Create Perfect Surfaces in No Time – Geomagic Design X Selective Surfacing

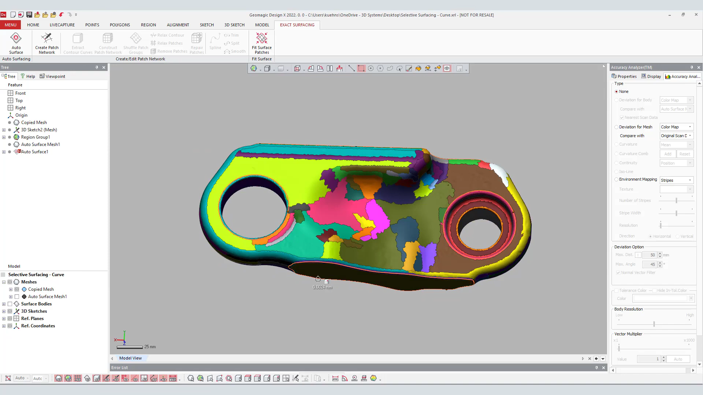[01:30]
Now with the organic autosurface created, the user will activate the original mesh along with the region groups to create the prismatic features.
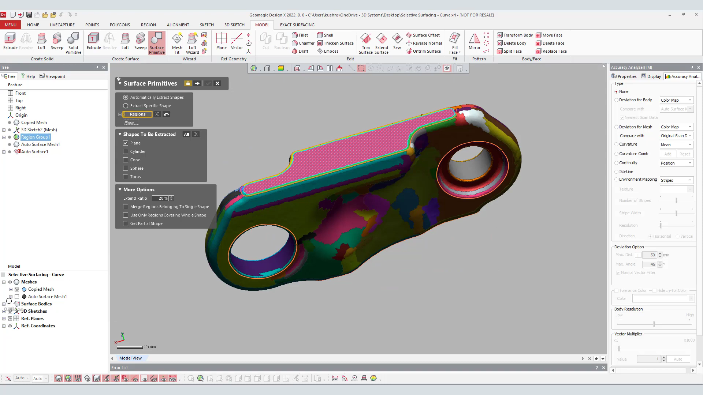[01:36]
Taking advantage of the DesignX modeling wizard such as the surface primitives and the revolution wizard,
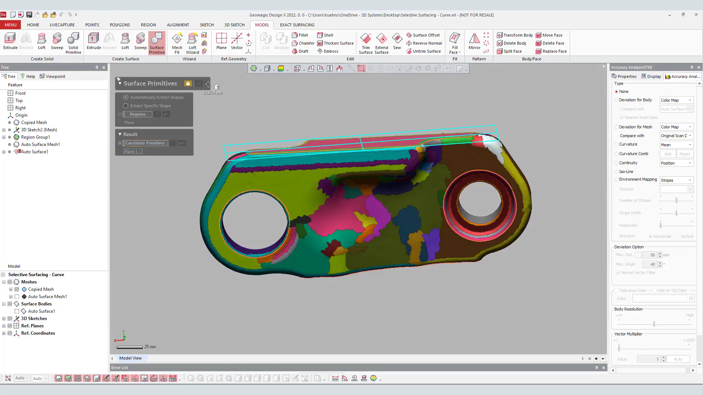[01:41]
the user can quickly and accurately create prismatic features to use for the trimming of the autosurface.